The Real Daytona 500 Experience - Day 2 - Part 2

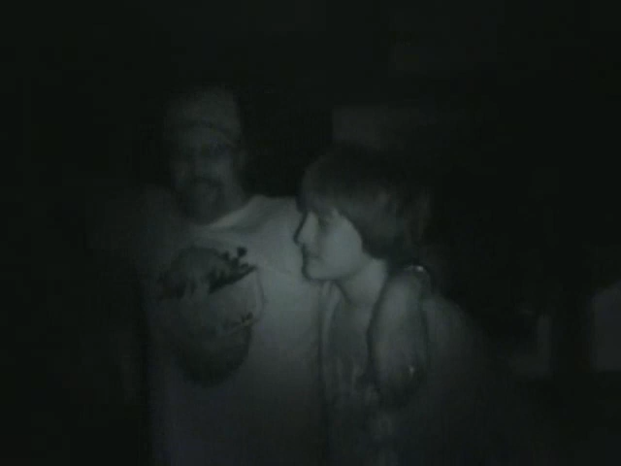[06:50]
You can't tell, but it's pitch black in here right now. I've got night vision on. Okay, Dad. You're going to hit the sack. Good night. Good night.